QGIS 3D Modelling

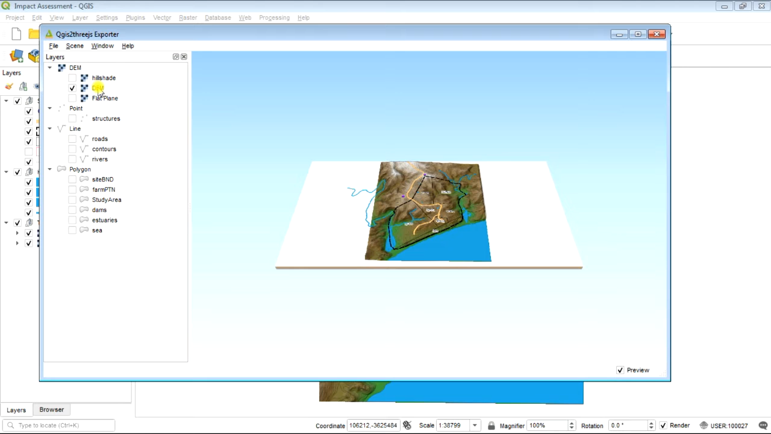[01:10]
that DEM if we right click on the DEM and say properties we want to just boot the resampling level up
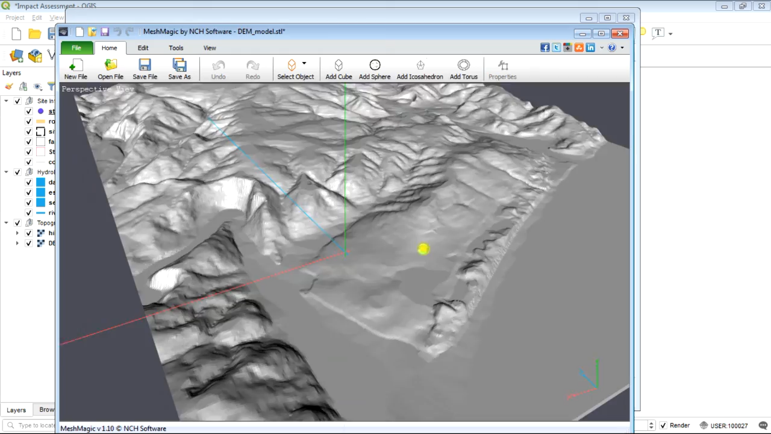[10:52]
printers we are not able with most well in this particular instance to to print the colors that of that model this will just be one solid kind of color but still it's a it's a it's a nice application to have in QGIS because it allows you to export your three-dimensional
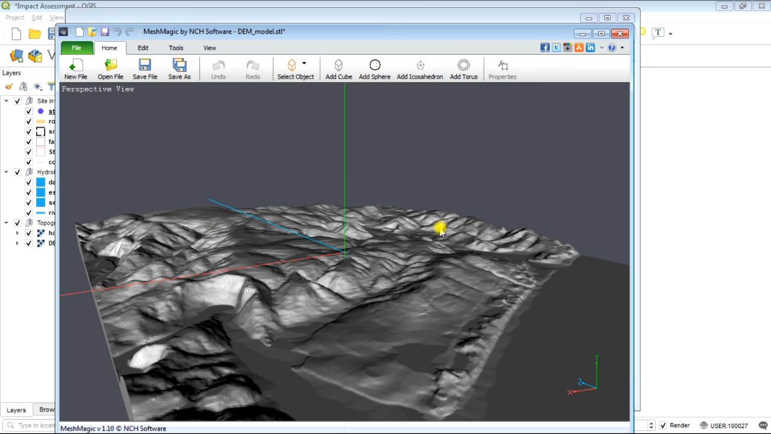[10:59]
model to a 3d printer and that's that's pretty much how you do it so give me a shout if you have any questions but yeah that's those two plugins which are fairly useful 3d plugins with QGIS cheers